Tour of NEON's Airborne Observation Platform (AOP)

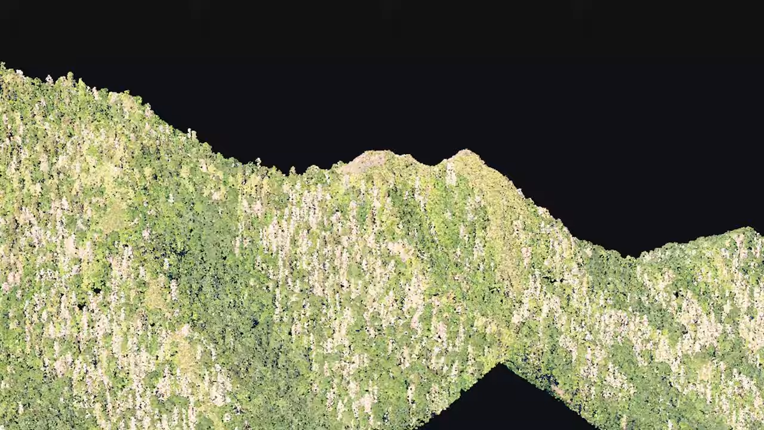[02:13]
This instrument maps the terrain, canopy structure, and coverage of NEON sites that enable the generation of detailed 3D views of the land surface that can be compared year to year.
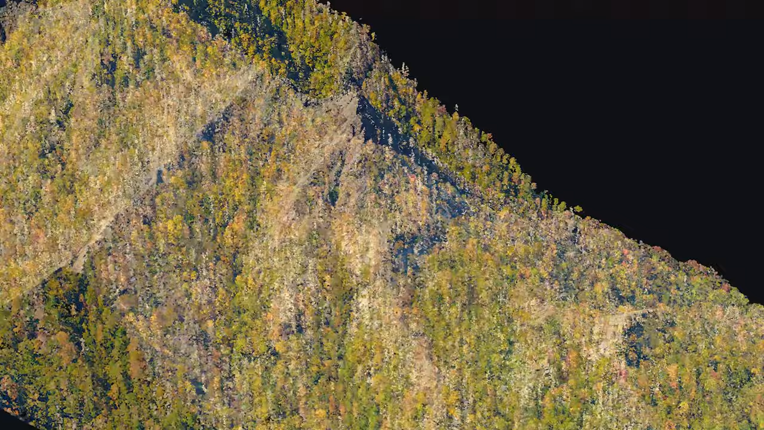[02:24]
AOP's LIDAR captures surface topography at a resolution of approximately 2 to 6 data points per square meter.